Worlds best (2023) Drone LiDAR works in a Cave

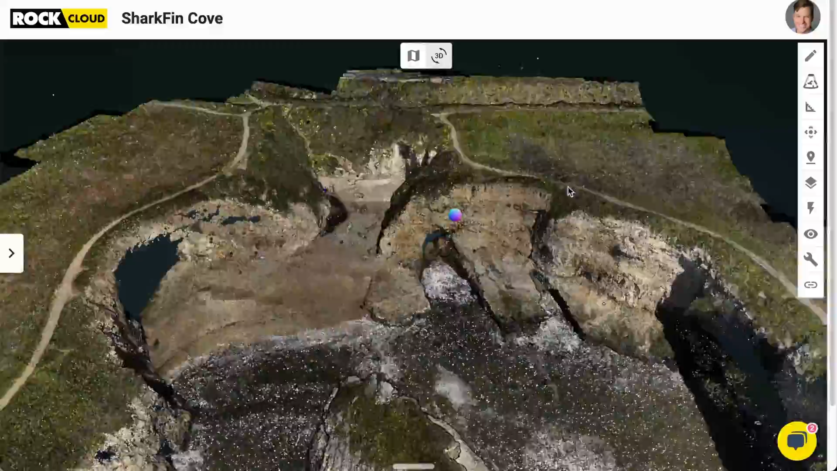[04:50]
And now if I go ahead and zoom in and flip the data set upside down, that's the cave that I walked through.
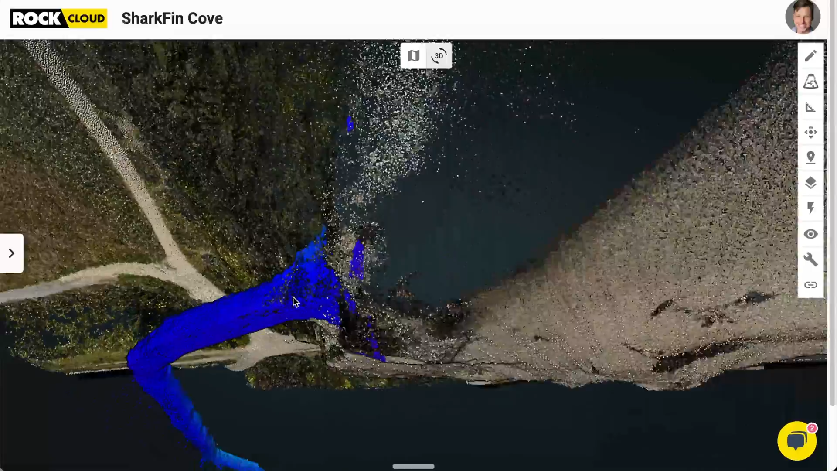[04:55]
So I aligned that cave to that aerial data set.
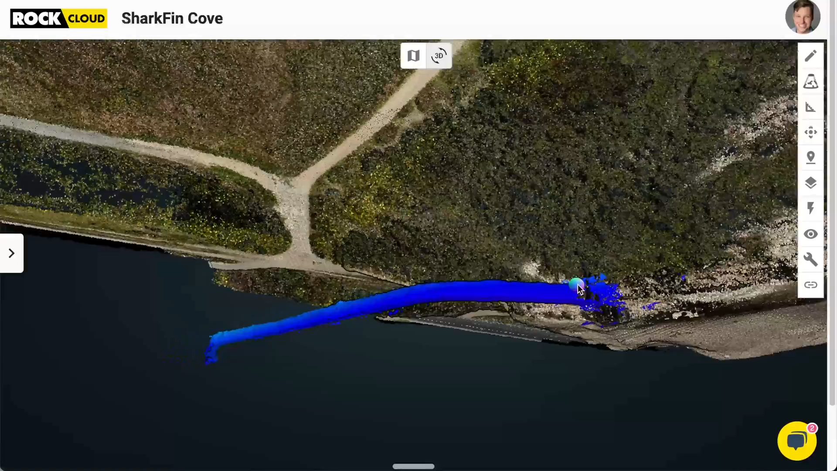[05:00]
And now we get a real three dimensional perspective of exactly where that cave is going and where it's located in relation to the outside world.
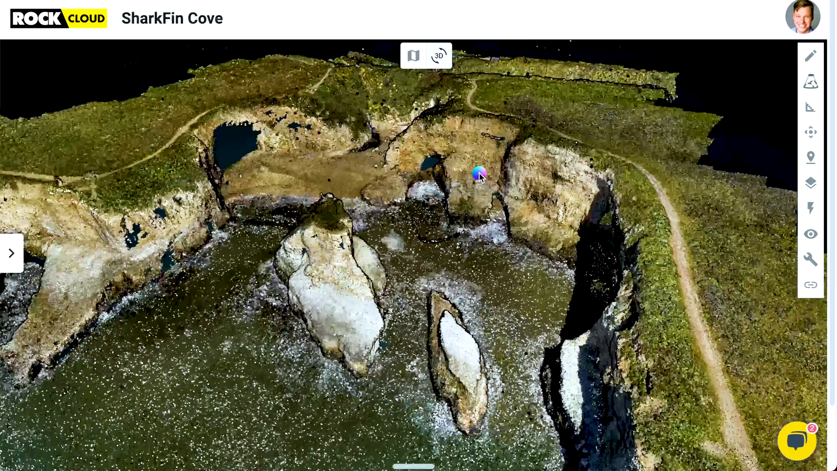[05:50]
A few things that are coming up that are going to make it even cooler is right now there's no color on that slam data. So when I was in the cave, it's just 3D data and this intensity view, which gives you, like, you can see things, but it's not true RGB color.